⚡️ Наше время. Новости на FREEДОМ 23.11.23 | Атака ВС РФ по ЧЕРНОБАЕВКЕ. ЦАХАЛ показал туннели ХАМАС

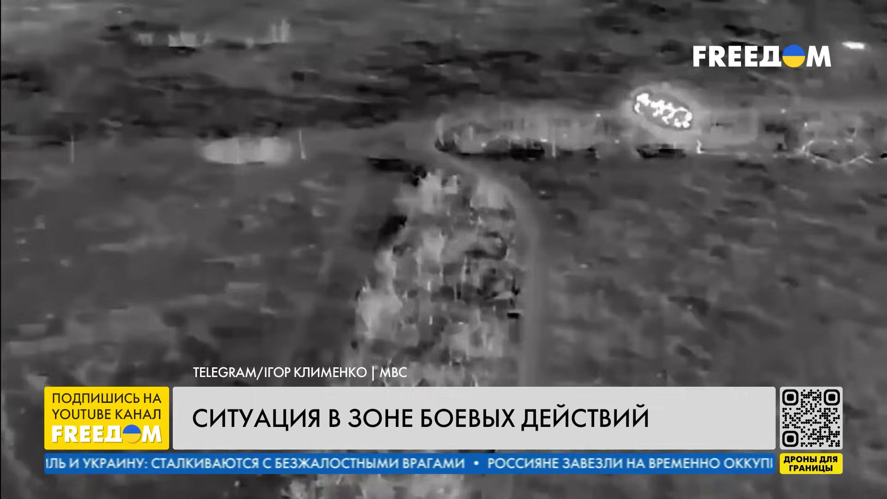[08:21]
Это кадры уничтожения группы оккупантов на Запорожском направлении. Россияне пытались штурмовать позиции сил обороны, но благодаря слаженной боевой работе бригады «Спартан» эта попытка стала для них последней.